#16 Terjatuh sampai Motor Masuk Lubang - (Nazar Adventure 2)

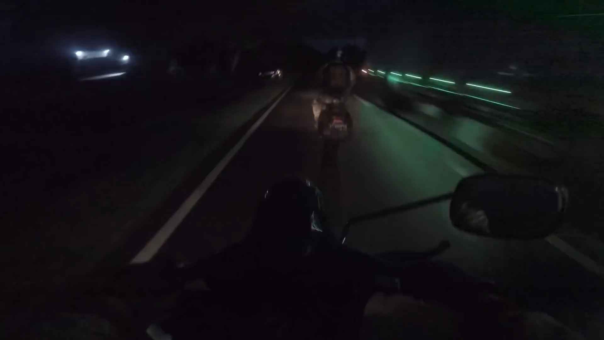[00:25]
Malam hari kembali menyapa. Dari Lemito, Pohuwato, Provinsi Gorontalo, kami lanjutkan perjalanan menelusuri jalur lintas pada malam hari, menuju perbatasan antara Provinsi Gorontalo dan akan kembali memasuki Provinsi Sulawesi Tengah. Sekitar pukul 7 malam, kami tiba di daerah Molosipat, Papoyeto Barat.
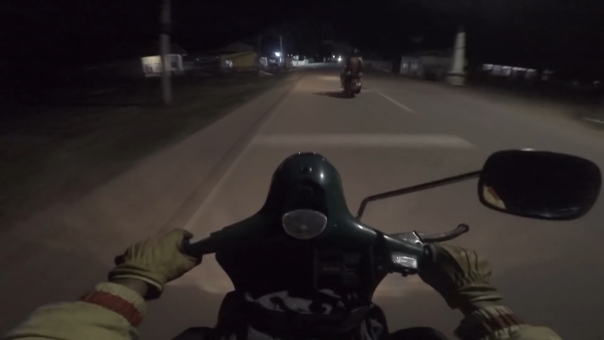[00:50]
Tanpa disadari, di malam yang gelap tanpa adanya lampu jalan, Denny merem mendadak karena di depan terdapat galian gorong-gorong jalan yang cukup dalam.